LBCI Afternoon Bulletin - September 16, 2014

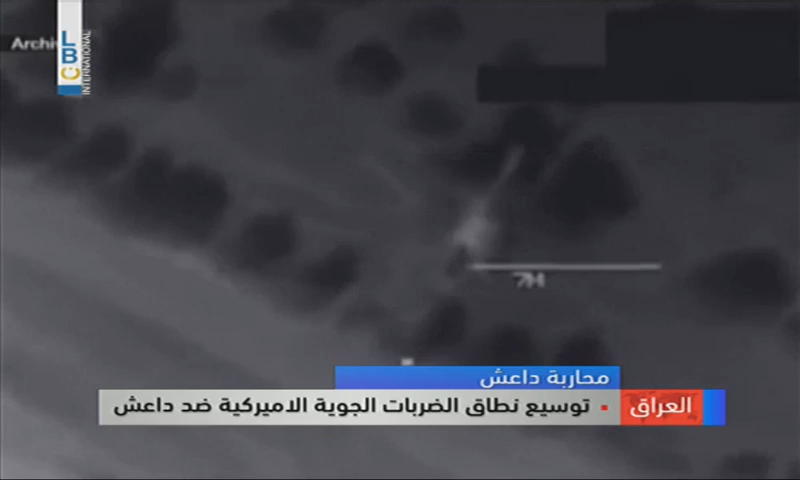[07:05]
في وزارة الدفاع الأمريكية أفاد بأن مقاتلات أمريكية نفذت غارة
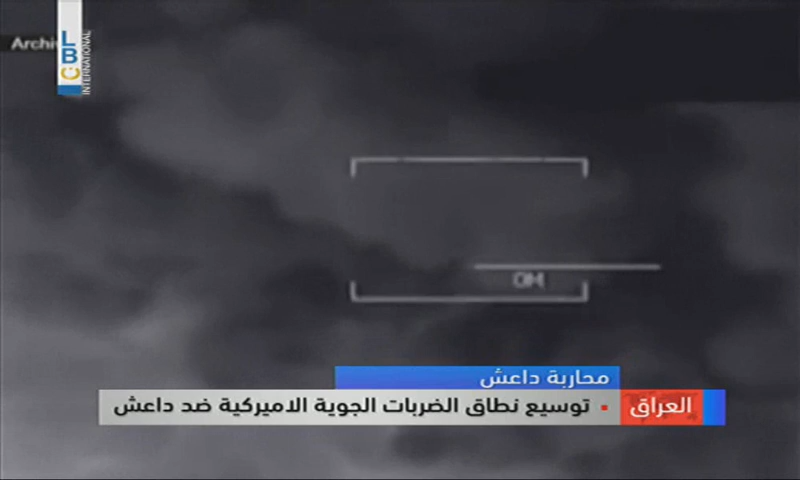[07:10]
بالقرب من بغداد وأخرى بالقرب من سنجار في شمال العراق وذلك بالتنسيق
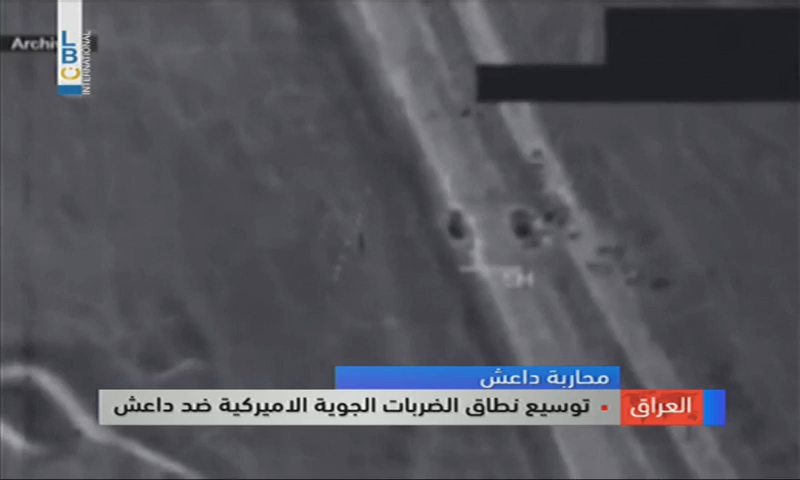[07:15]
مع قيادة عمليات بغداد وقد أدت الغارتان إلى تدمير ست عربات